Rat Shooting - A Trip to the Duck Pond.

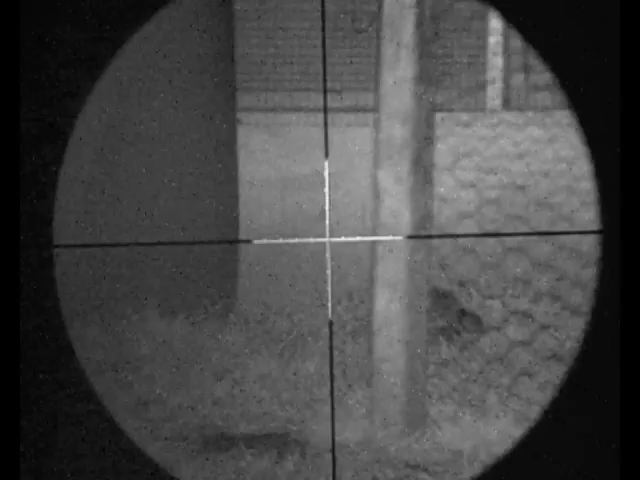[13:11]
And as they watch. He does a nice few backflips. Bit of helicopter tail.
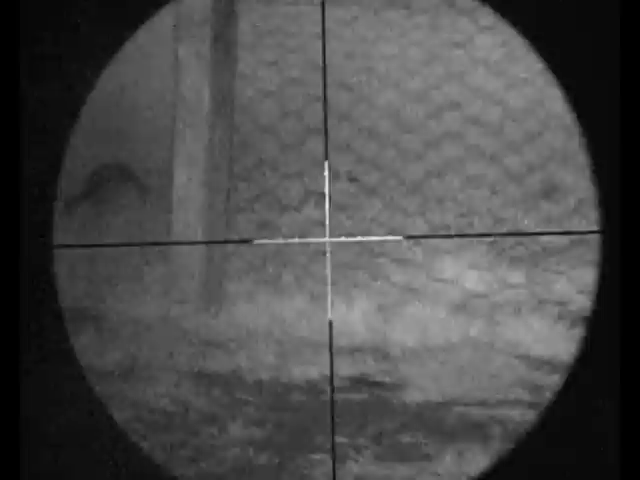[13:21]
I was contemplating taking a second shot. Looks like the first shot did the damage. A few more kits in the grass.
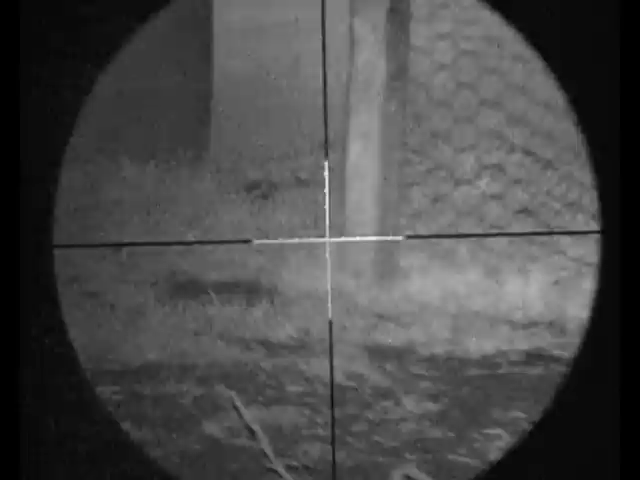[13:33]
And he's dead.
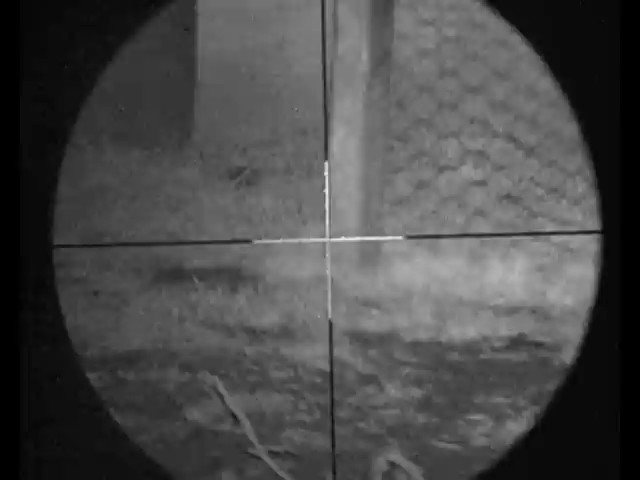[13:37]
And here he is. I see the impact. Nice high body shot. And he's quartering away. So that would have gone into his heart, lungs. Back of the brain area.
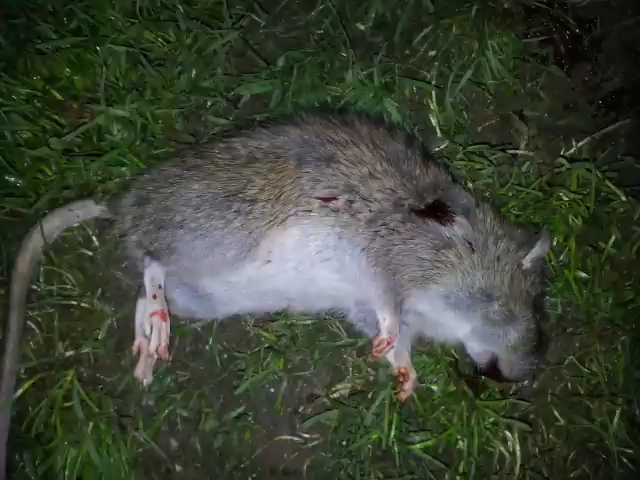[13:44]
Depending on the angle. I spot this one out in the field to my left. Don't know what he's eating.
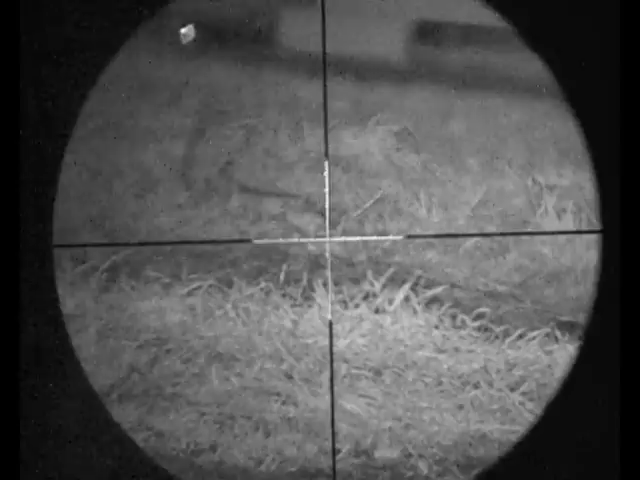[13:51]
But he's not eating it anymore. There's two in the background.
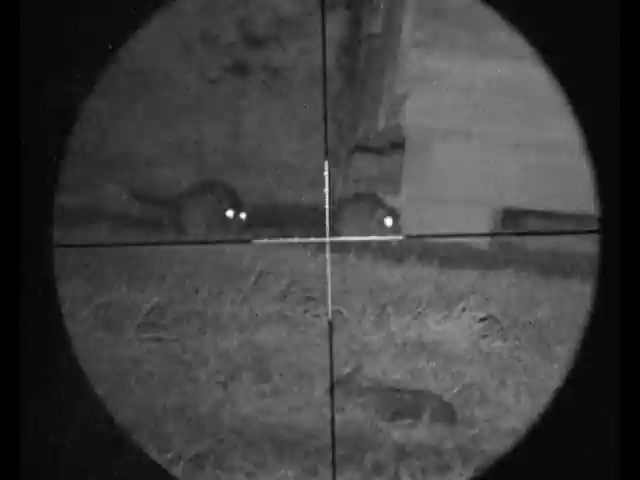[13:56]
I quickly focus on. Thinking I'll get a second shot. It looks like they're going to stay still. Then he starts to run towards me.
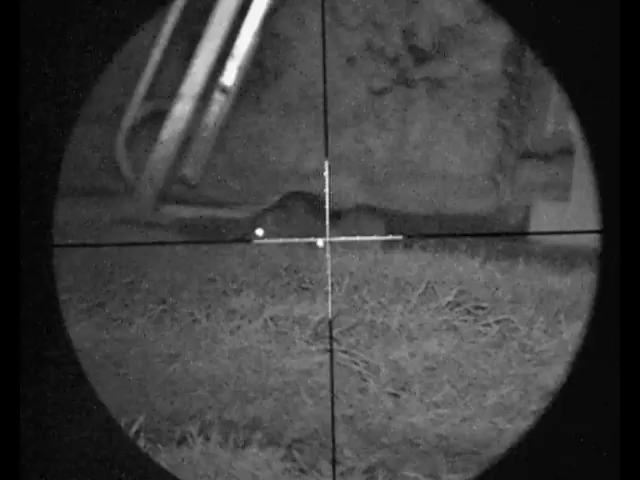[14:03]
And they leg it off camera. So I go back to the shed in the background. And I can see a few wandering around. I can't quite see his head properly. I can get that one. Nice high body shot there. And it's when the foreground runs in. And it's stoning the nice head shot.
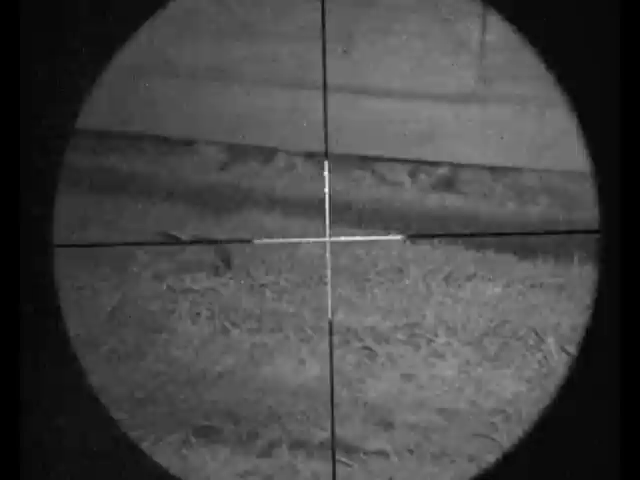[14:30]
That's two not very well rats there. One twitching his tail in the background. The other one doing a few flips in the foreground.
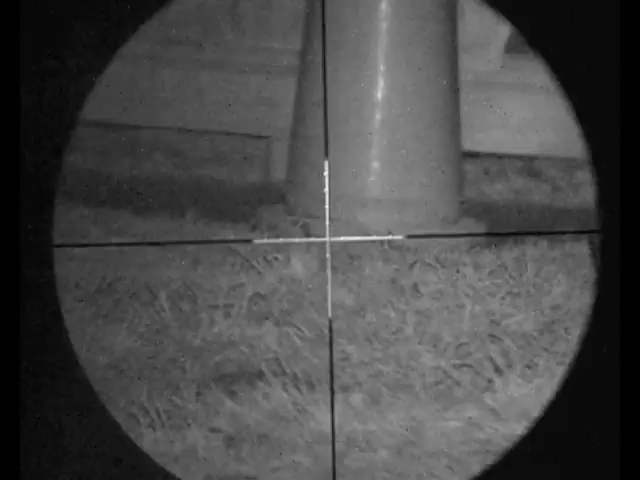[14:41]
He expired via that tray. And that one's dead under the edge of the shed. Another shed. And quite a few half-grown rats underneath it.
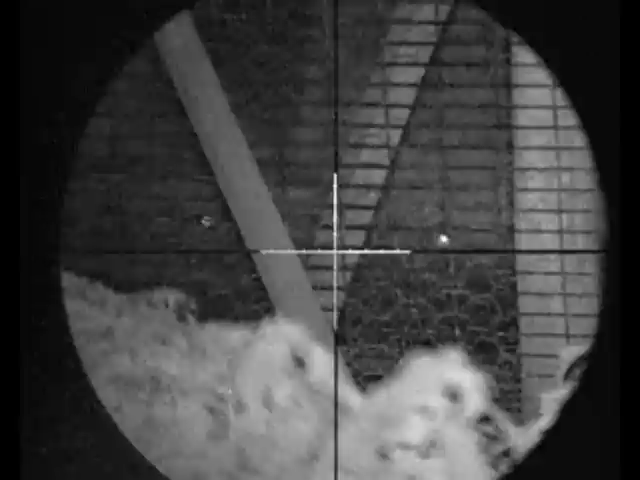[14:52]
There's a lot of wire between us. And I'm looking for gaps. I think there's a gap in the V in the middle. Mine sticks his head in. By that head impact. The pellet's made its mark.
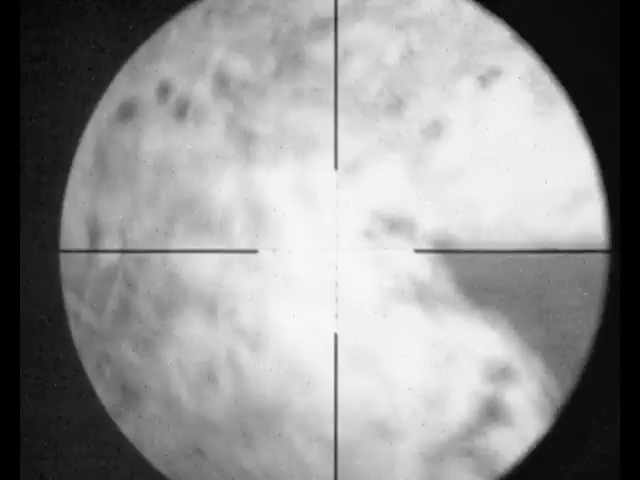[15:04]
Quick reload. You can see him flipping around. There he goes.
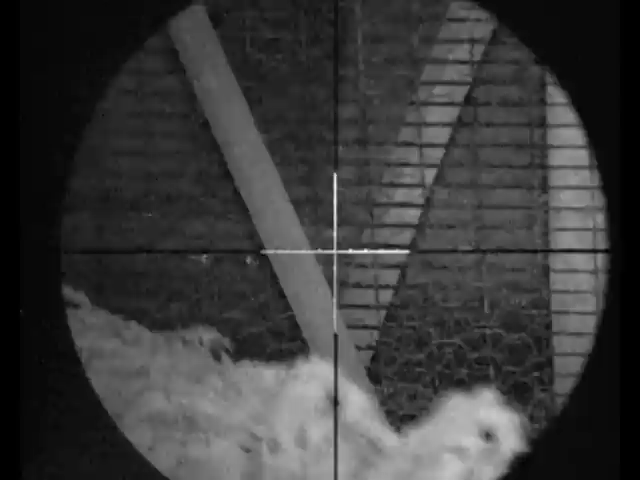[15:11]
I'm still looking at the rat's eyes. I'm looking for gaps in the wire. I think there might be one.
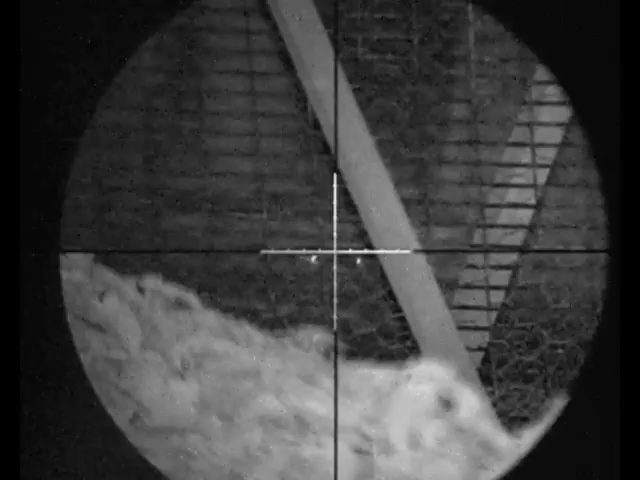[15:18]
Just there. Another nice head impact. You can see another body flipping around. I'll make it three out of three. Now I hit the shed and miss.
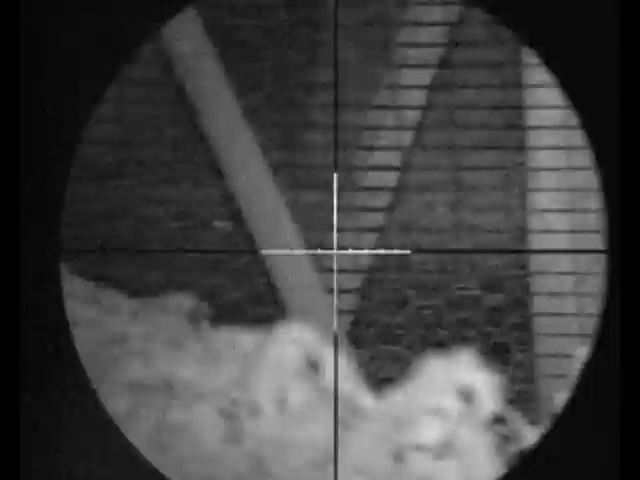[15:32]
And there they are. There's the two I took there. Stone dead.
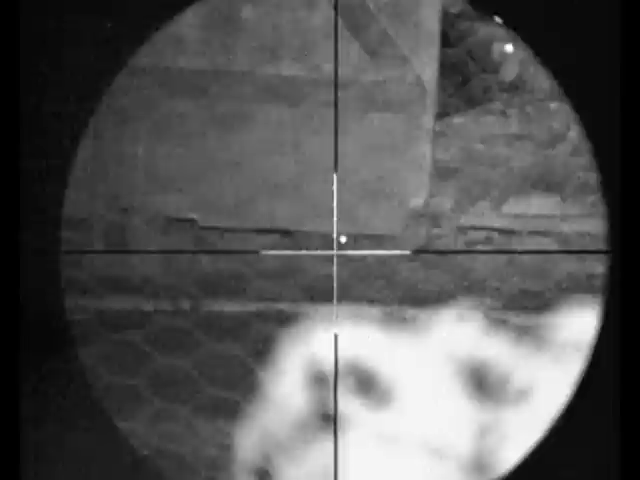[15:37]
Another shed. Another set of eyes. Another head impact. The chickens sit quite well in their coop and won't come out. But unfortunately for me, the ducks don't.
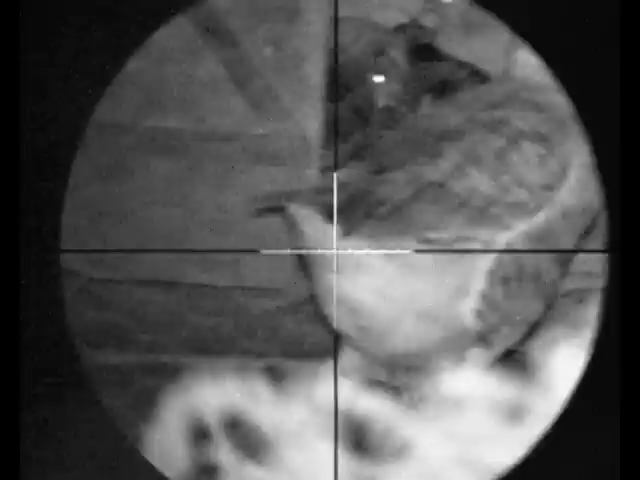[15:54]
They're on the move again. They wander around. I still see rats in this shed. This one here. I'm tempted to take the shot. These ducks run around so quickly.
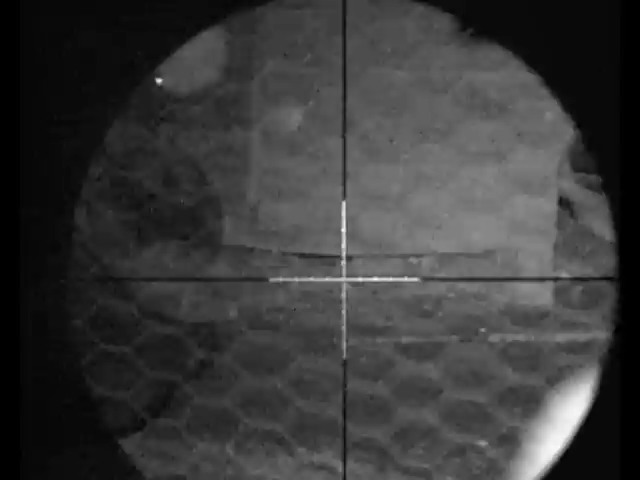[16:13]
They really are a pain when it comes to shooting rats. So I'm forced to look on. Rather than take the shot. I think they're inside the chicken coop.